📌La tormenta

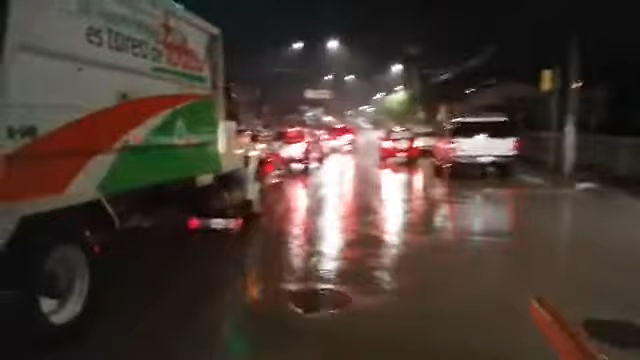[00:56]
Y aquí, en donde comienza lo que era anteriormente el rastro municipal.
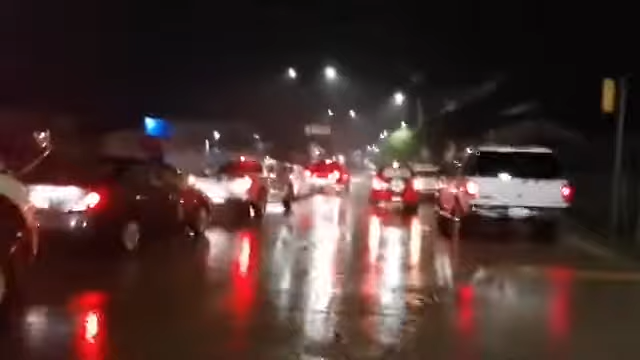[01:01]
También se ha detenido el tráfico vehicular, debido a que sobre esta calle está saliendo bastante agua y está impidiendo el paso a los vehículos que se encuentran, pues, bajitos.
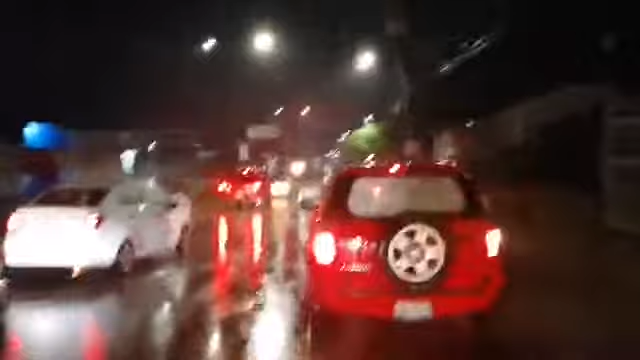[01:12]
No se quiere arriesgar nadie a quedarse aquí varado. Los vehículos más altos, pues bueno, sí se atreven a cruzar.
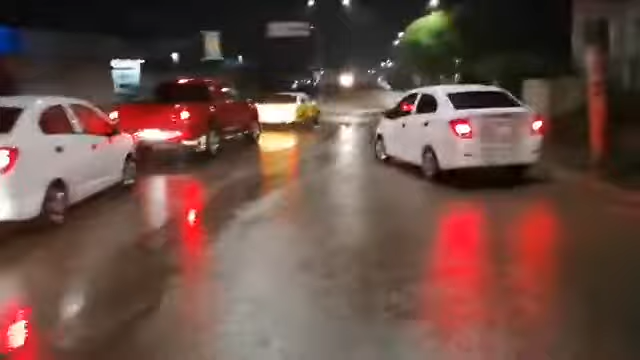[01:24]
Sin embargo, los demás automovilistas no quieren echar a perder su vehículo.
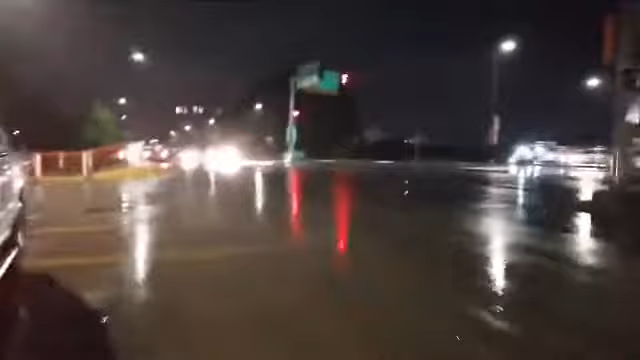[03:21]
Aquí en la avenida México y 16 de Septiembre ya la lluvia ya ha bajado, ya ha dejado de llover. Sin embargo, pues bueno, la corriente de agua continúa.